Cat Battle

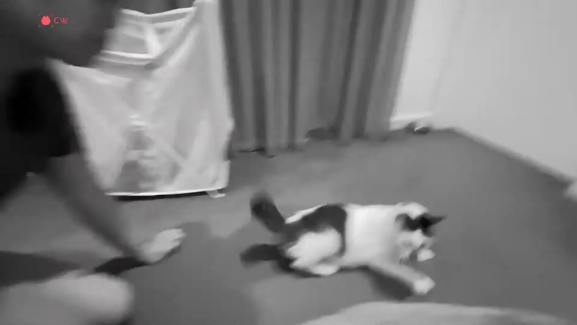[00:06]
Không lẽ gì biết bị quay phim mà không giỡn nữa đúng không?
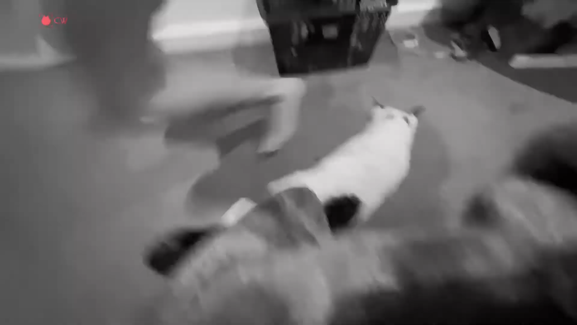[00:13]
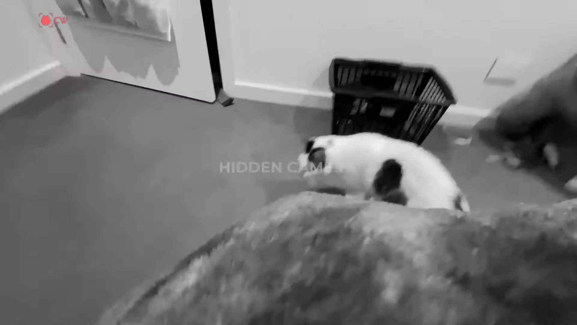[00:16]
Trời, nó nhìn camera kìa. Nó không nhìn mình, nó nhìn camera. Nhưng mà nó bất chấp rồi.